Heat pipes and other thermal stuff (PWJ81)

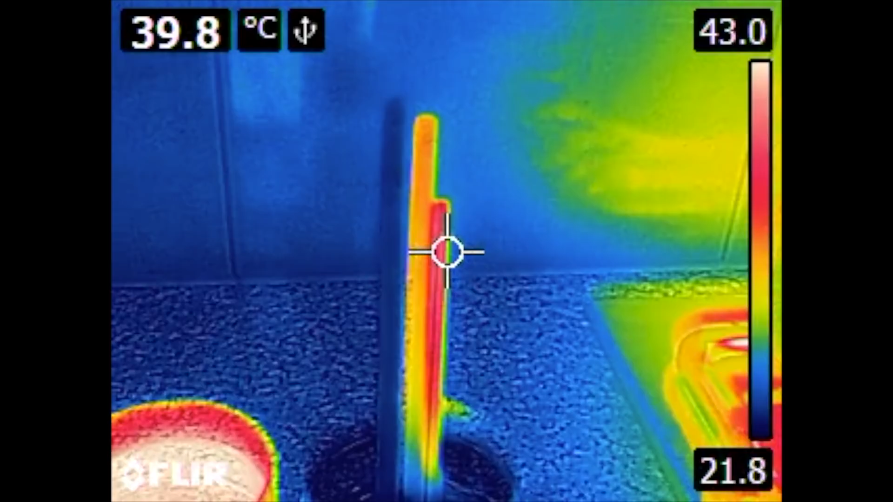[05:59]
On screen: spot 39.8°C
You can see how it stays hot while the
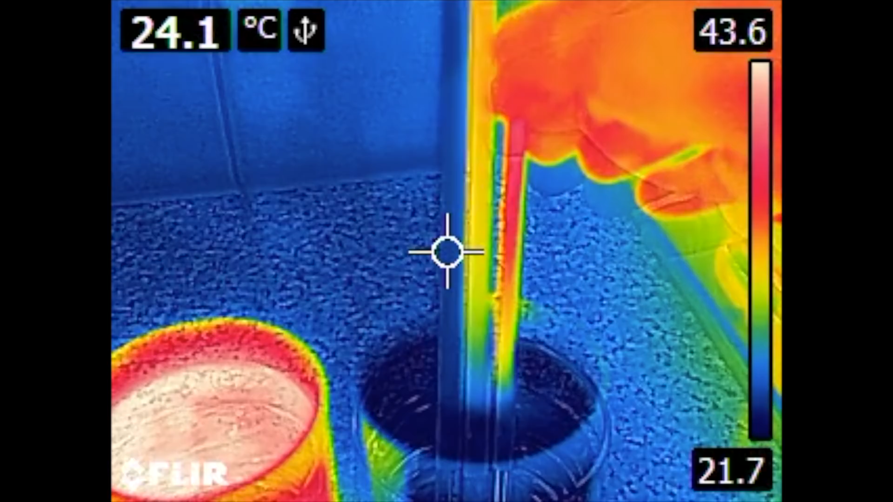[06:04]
On screen: spot 24.1°C
copper pipe cools down slowly and of course the heat pipe is already cold.
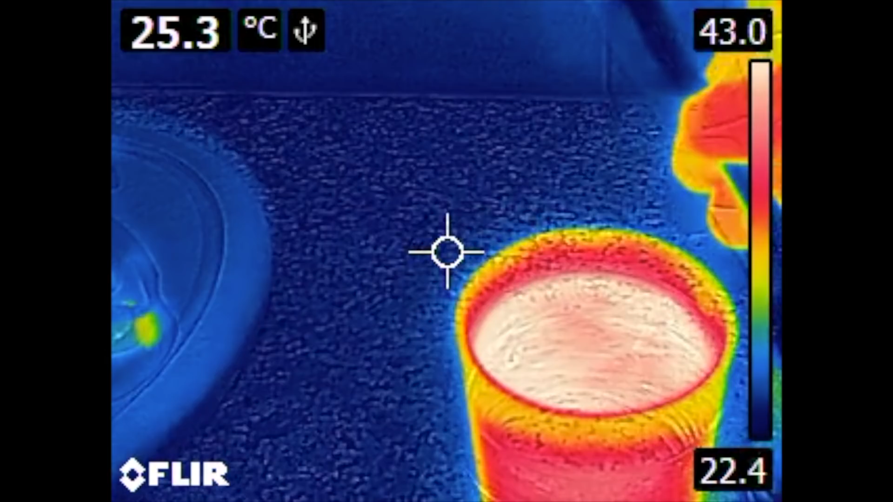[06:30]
On screen: spot 25.3°C
And now the entire thing back into the hot water.
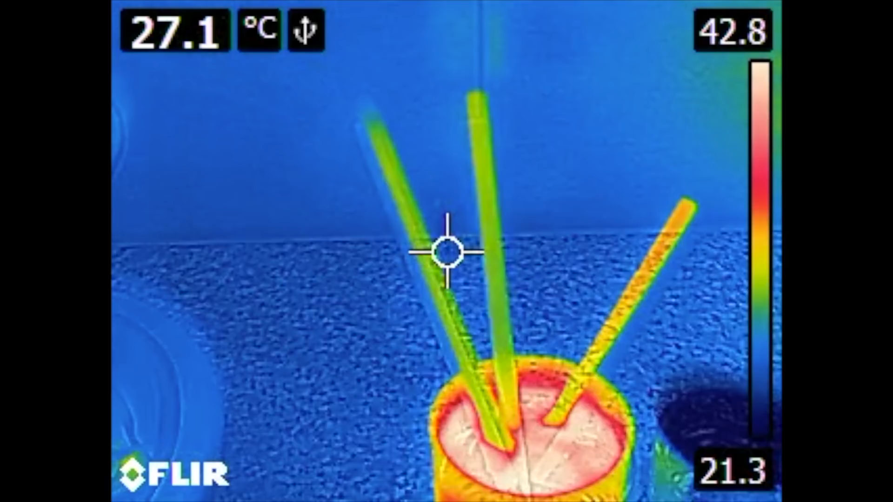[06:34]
On screen: spot 27.1°C
You can see how the heat pipe heats up.
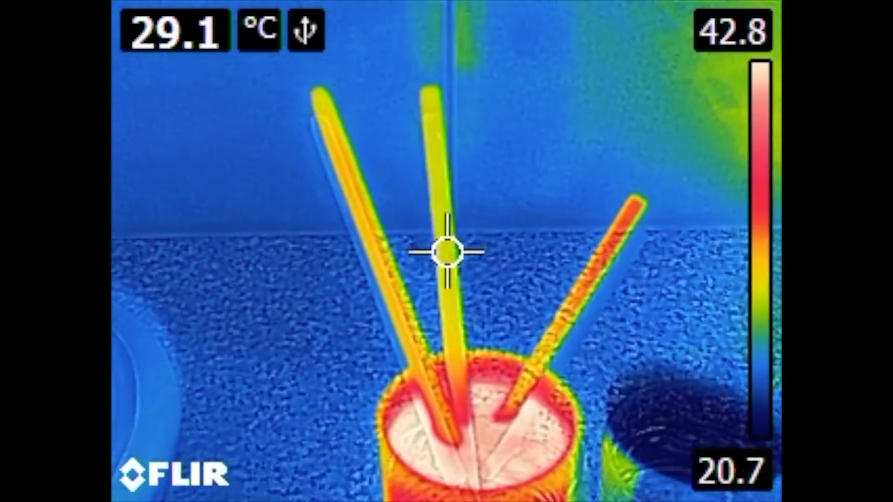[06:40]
On screen: spot 29.1°C
Now we have a double image here because the thermal camera
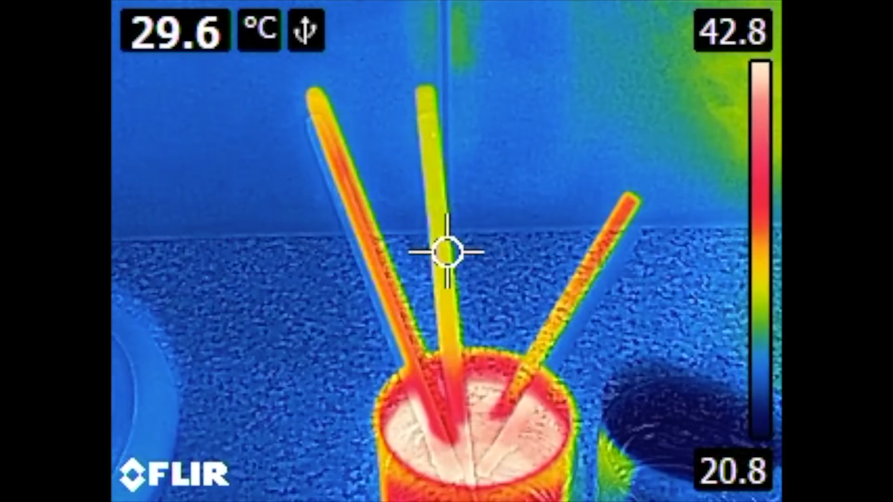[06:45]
On screen: spot 29.6°C
picks up a thermal image and also a normal visible video image.
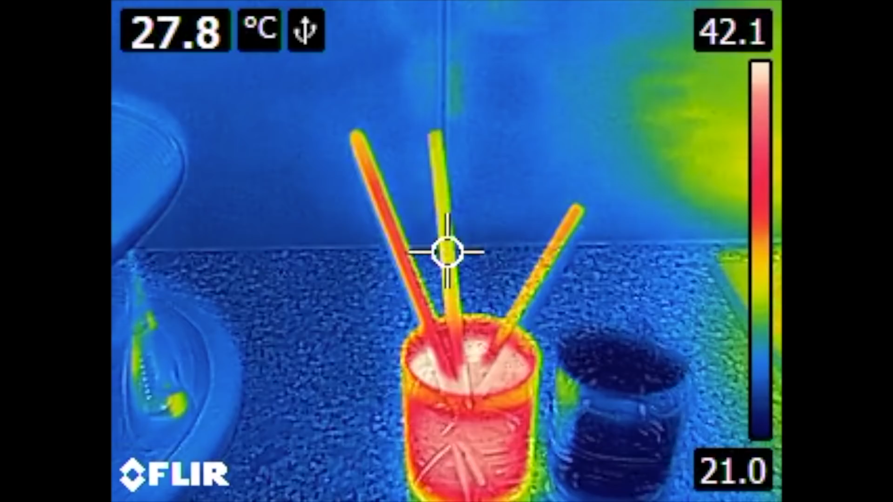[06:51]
On screen: spot 27.8°C
And if I get too close these images don't fit exactly.
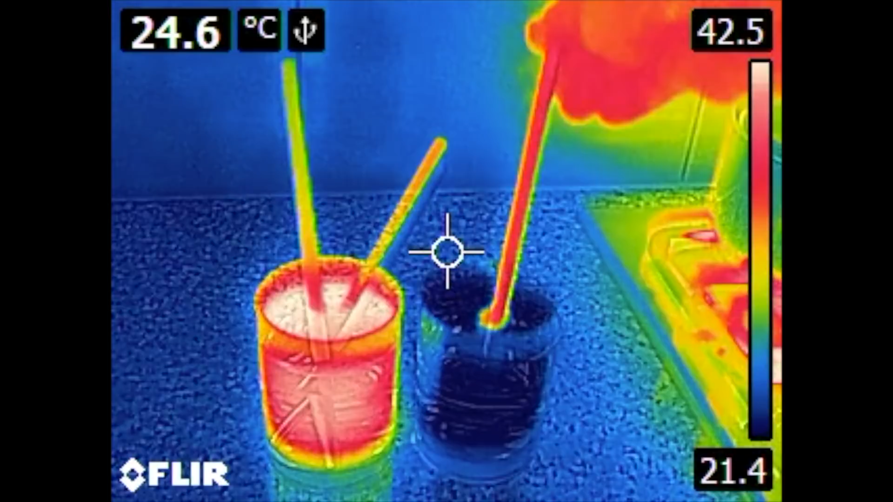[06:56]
On screen: spot 24.6°C
So that's the reason for this
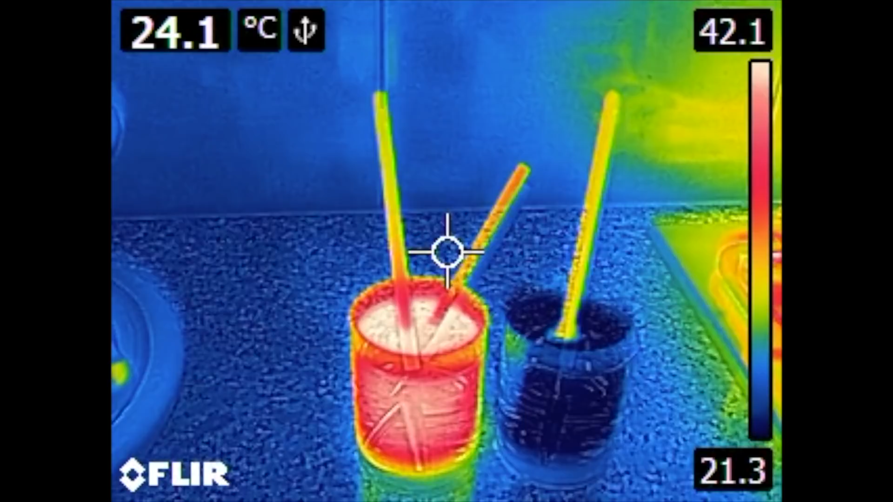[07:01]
On screen: spot 24.1°C
ghost image or this shadows you can see here. And now the heat pipe back into the cold water. You can see how the water heats up a little bit around the heat pipe.
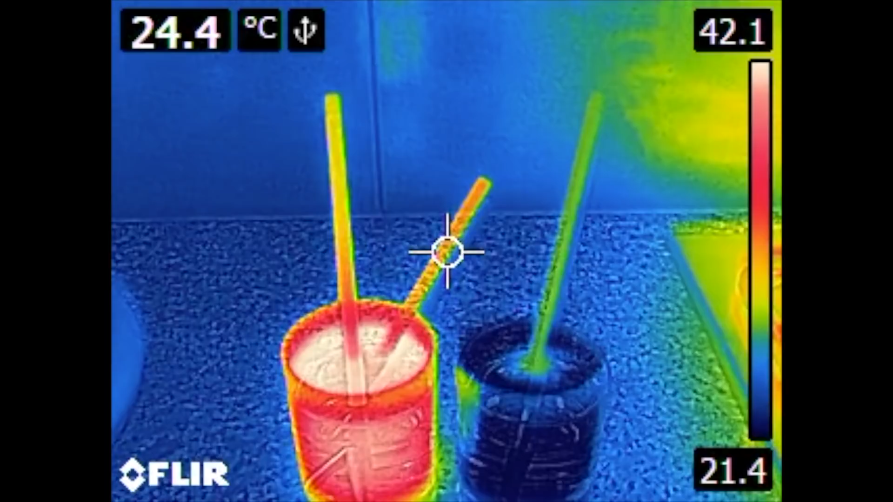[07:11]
On screen: spot 24.4°C
And the heat pipe is already cooled down like now.
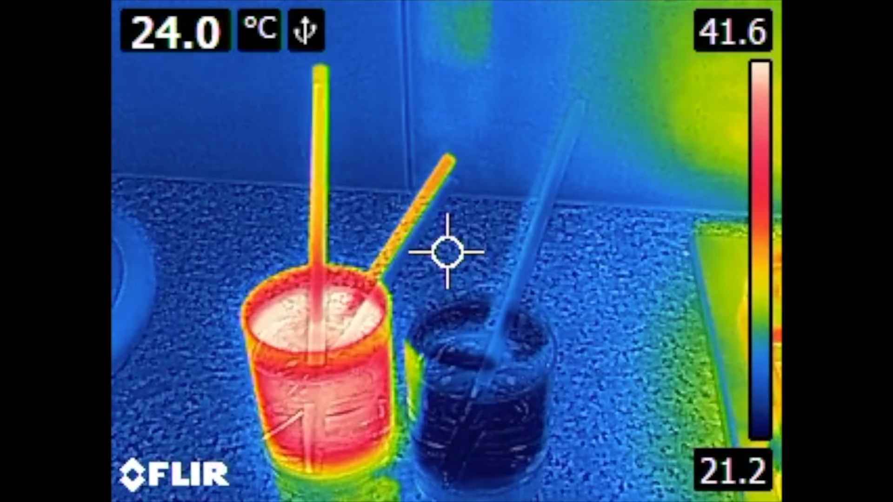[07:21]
On screen: spot 24.0°C
It takes a couple of seconds and it's done.
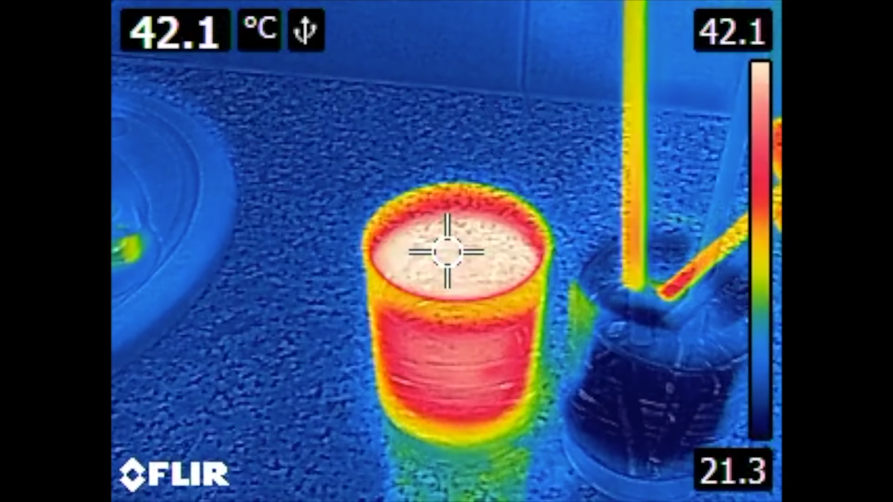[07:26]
On screen: spot 42.1°C
And again the other two remain warm for a much longer time.
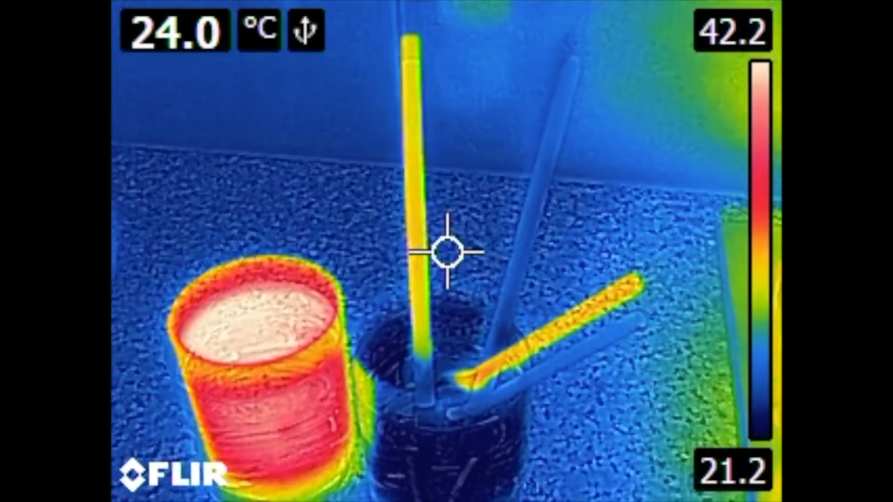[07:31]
On screen: spot 24.0°C, scale top 42.2°C, scale bottom 21.2°C
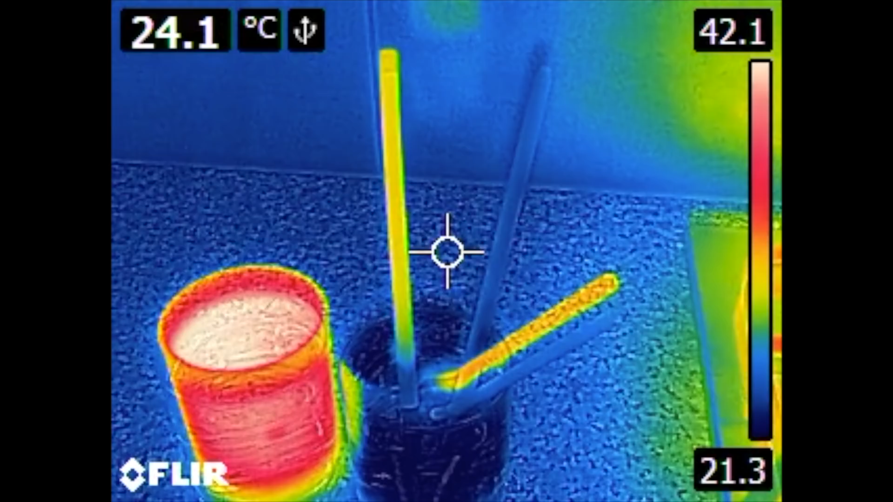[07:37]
On screen: spot 24.1°C
And in case of the steel rod it it seems
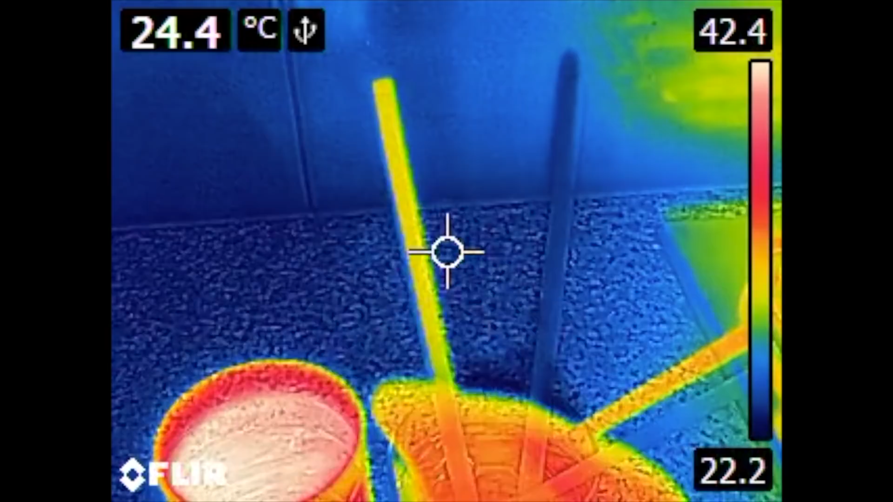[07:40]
On screen: spot 24.4°C
to have almost no heat conductivity.